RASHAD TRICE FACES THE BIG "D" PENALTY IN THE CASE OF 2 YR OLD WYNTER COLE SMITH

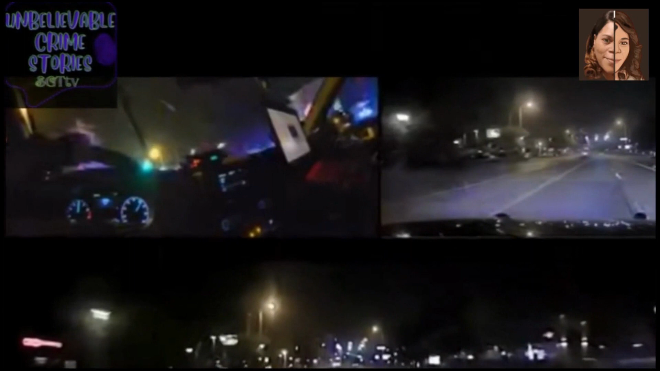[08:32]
Officers have the suspect's car in sight. What's the plate on that? Oh, this is Chevy available, right? Yeah. He just tried to swerve in his car. The car they're chasing belongs to the mother of Wynter Smith. Wynter is missing, and police are in a frantic search to find the 2-year-old.